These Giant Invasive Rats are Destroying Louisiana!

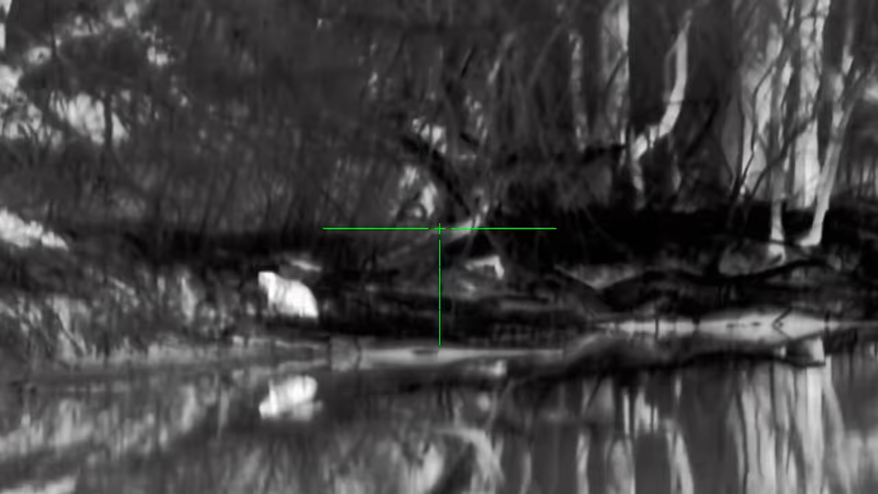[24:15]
Yeah, I see him. He's moving now. Right. What do you want me to do? Take him whenever?
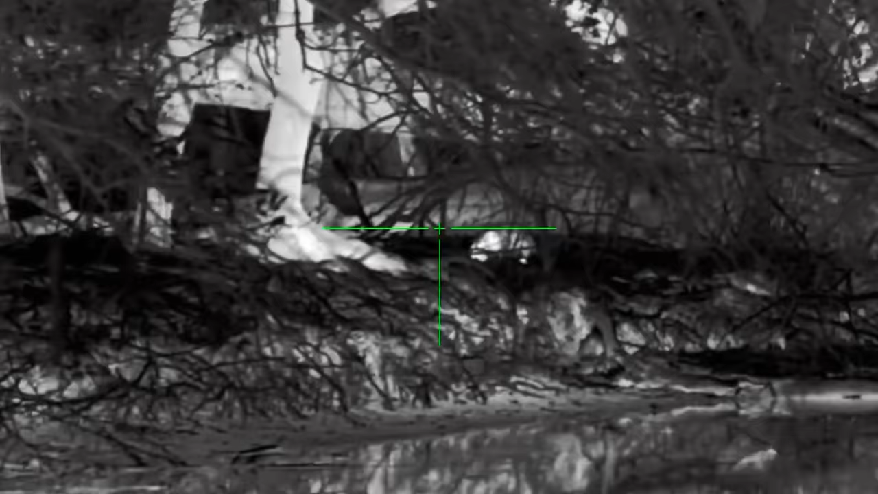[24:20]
Or wait until we get closer?
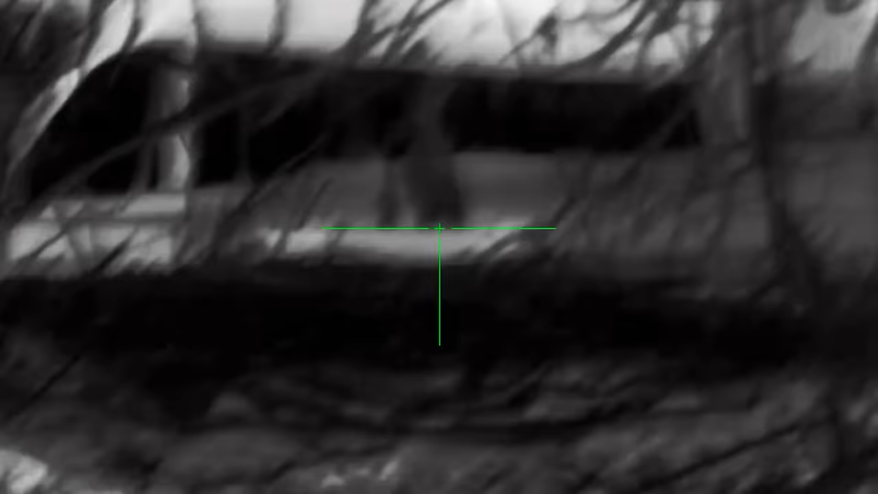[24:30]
I think he went off in a hole, maybe.
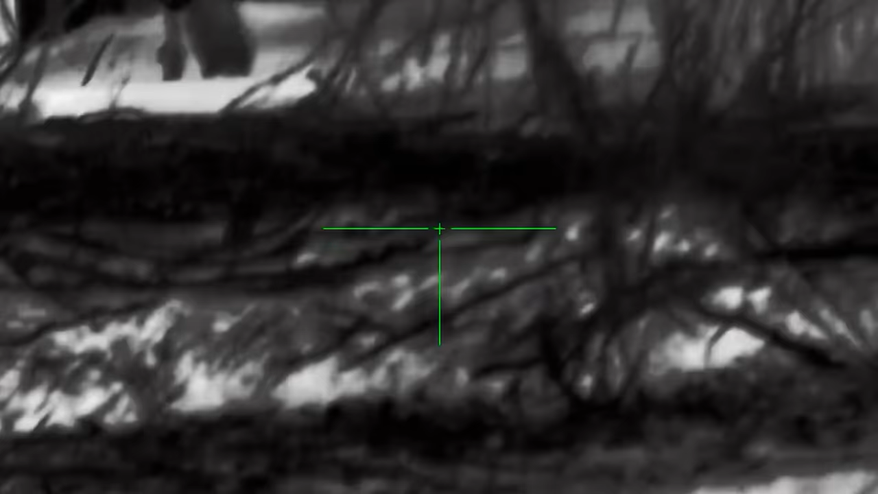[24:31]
We seen our second one, but he kind of scurried off.
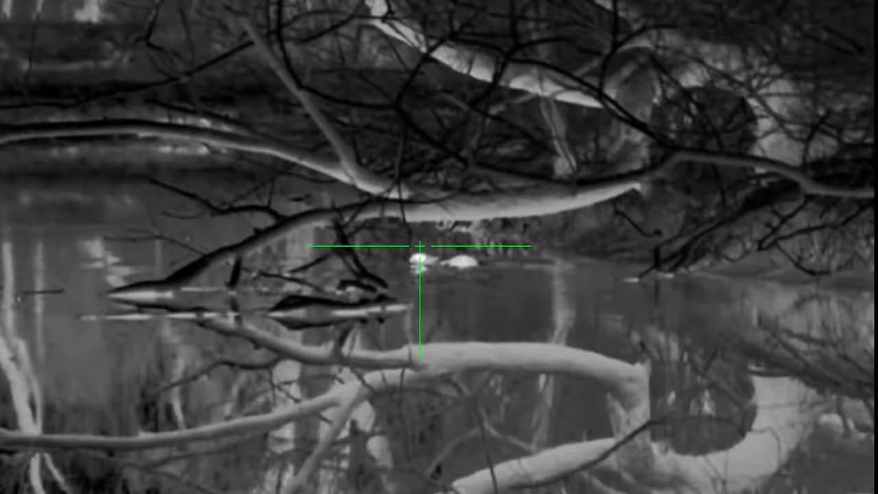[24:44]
Don't shoot. 1:00, 2:00. I think he's floating.
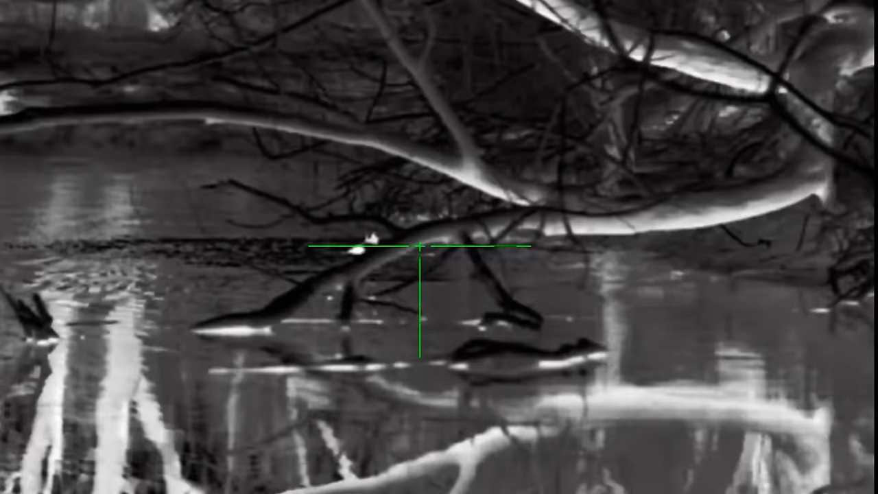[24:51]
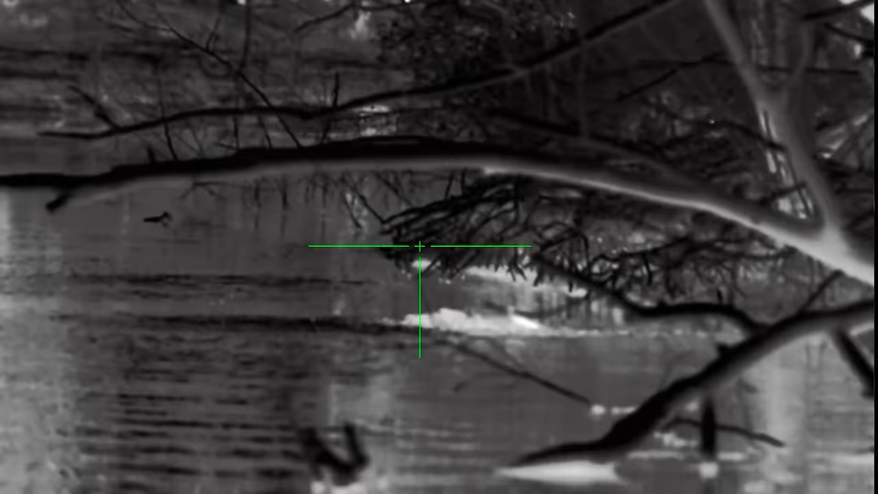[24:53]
Yeah, I can see him kicking. Yeah.
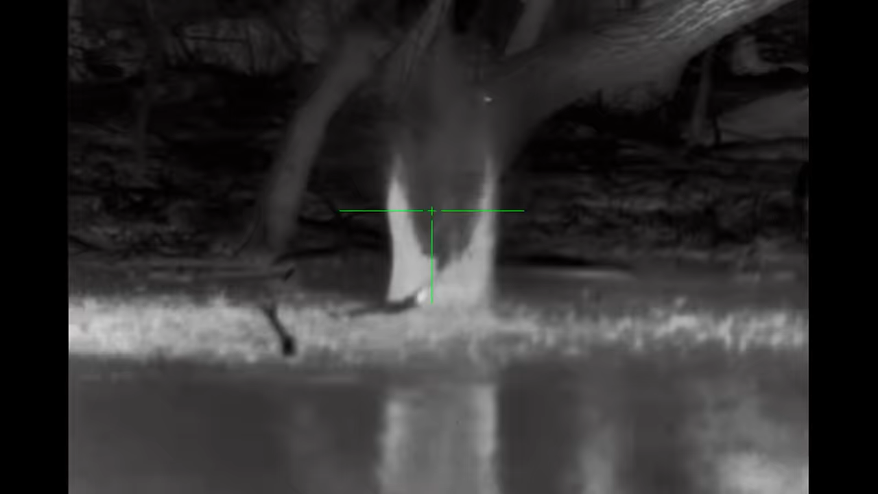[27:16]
Dang, I need to straighten up on my shots here. Pick him up by the tail. There you go. All right, there we go.
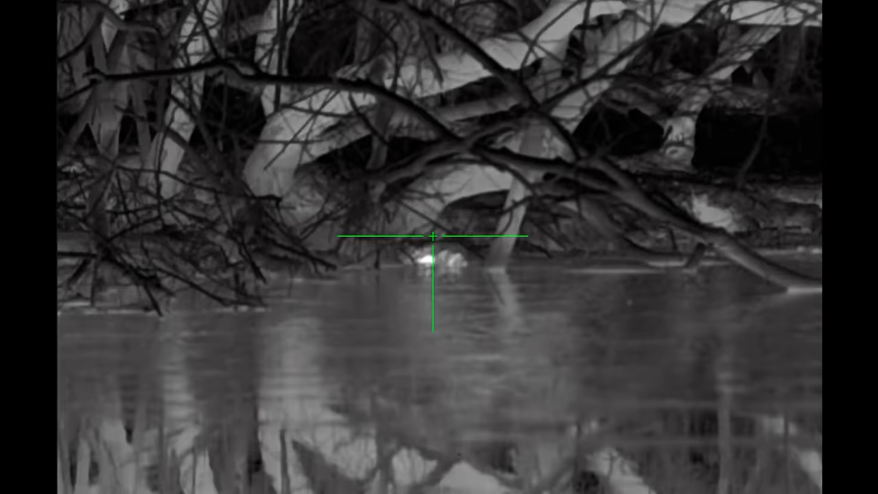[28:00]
There we go. You could hear that one hit him.
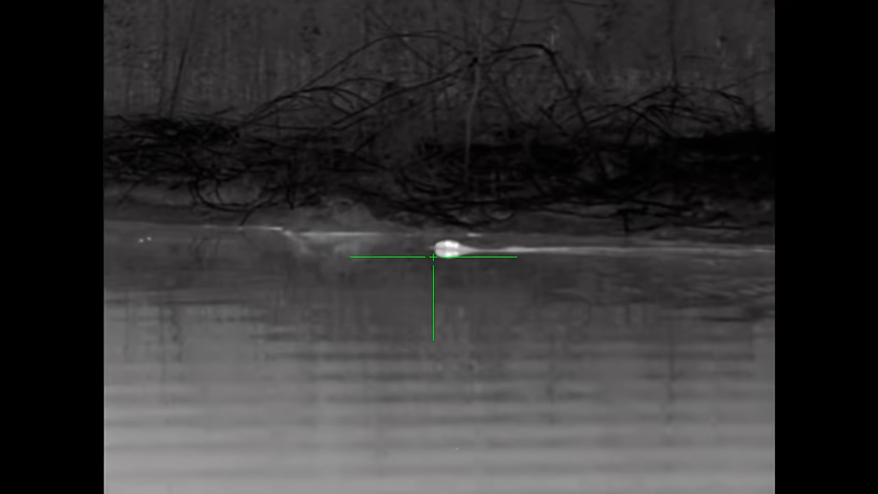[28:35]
now. Oh, there's one straight in front of us, too.
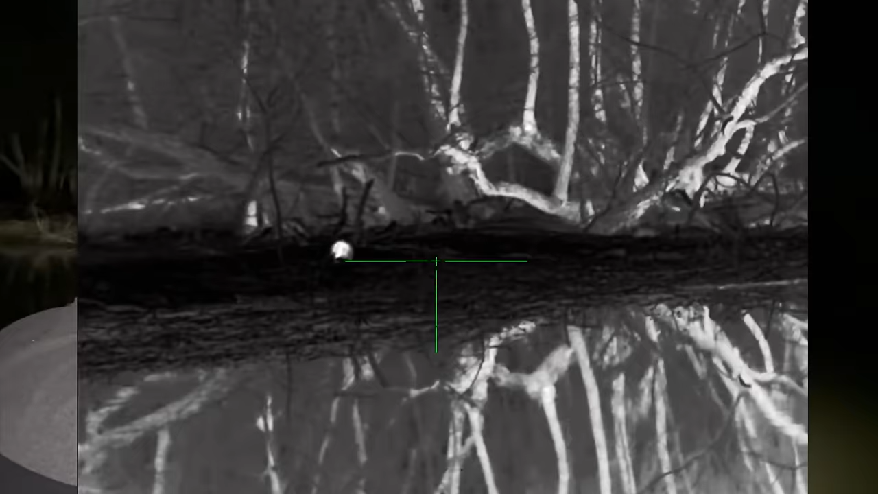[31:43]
Yeah, nearly 12 o'clock. Yeah, it's walking like a nutria.